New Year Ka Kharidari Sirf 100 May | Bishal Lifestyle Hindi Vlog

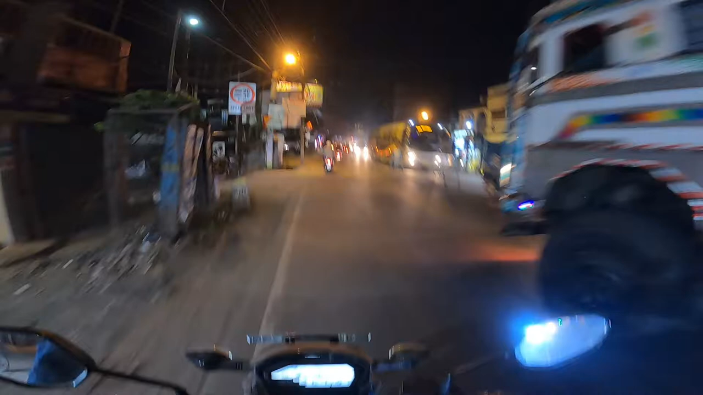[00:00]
देखो बहुत ही क्रिशियल मोड़ है। अरे भैया, अरे भैया देखो, देख कर क्रॉस करो।
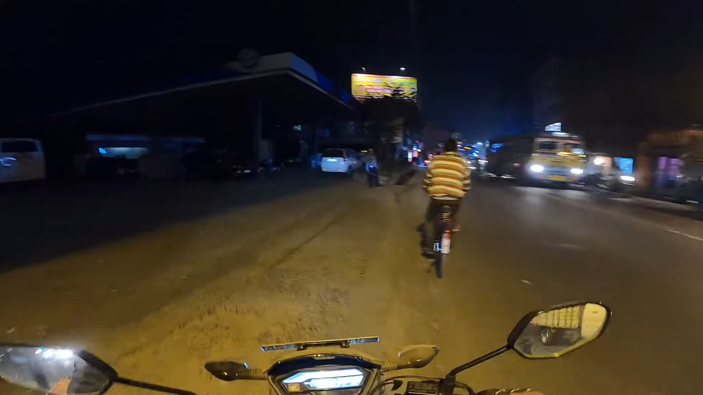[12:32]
तो यहाँ पर रुको, वेट करो, ट्रैफिक सिग्नल जब होगा ये भैया, तब हमको क्रॉस करना है।
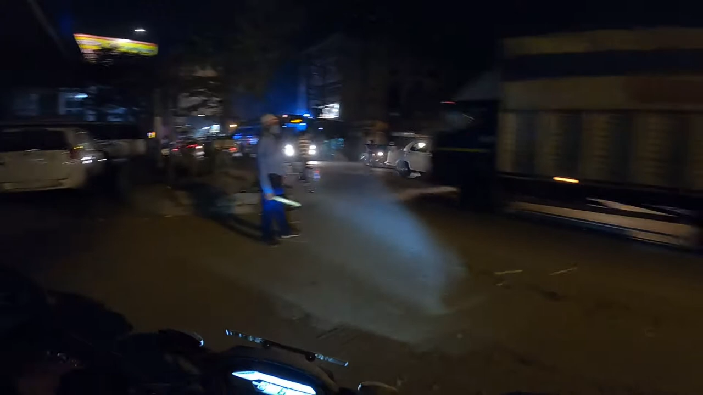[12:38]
ओके, दिस इज़ द एंट्री ऑफ माय लोकेलिटी।
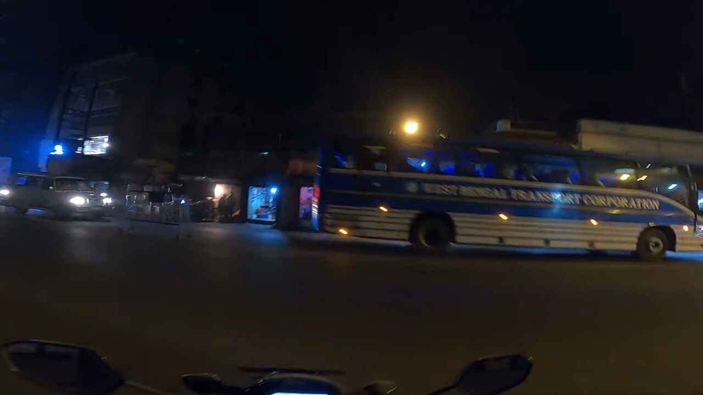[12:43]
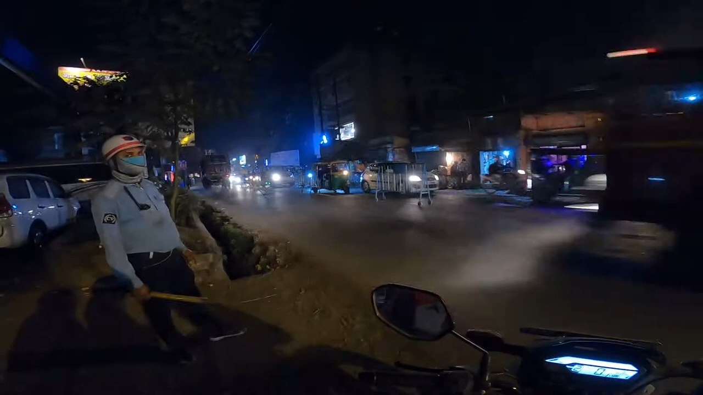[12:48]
ये सड़क बहुत इम्पोर्टेंट, इसको बोला जाता है नेशनल हाईवे 34, नेशनल हाईवे 34 इट इज़।
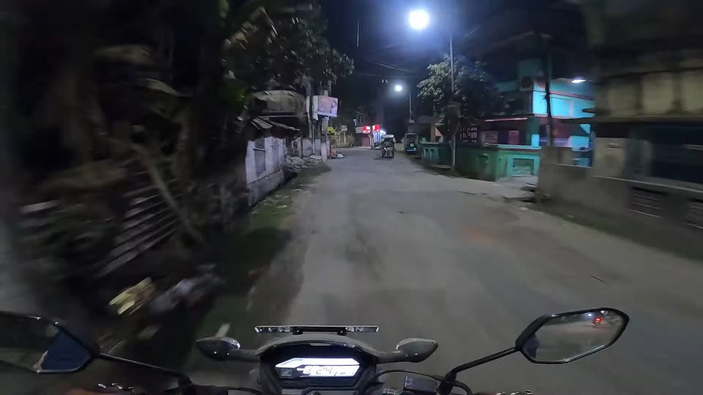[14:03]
बोला जाता है ये सड़क कभी सोता नहीं है। दिस इज़ माई चाइल्ड हुड स्कूल, बचपन में, इन्फेंट में मैं स्कूल में पढ़ता था। ना ना ना ना ना ना, यहाँ पर फिर से रेल फाटक बंद है भाई।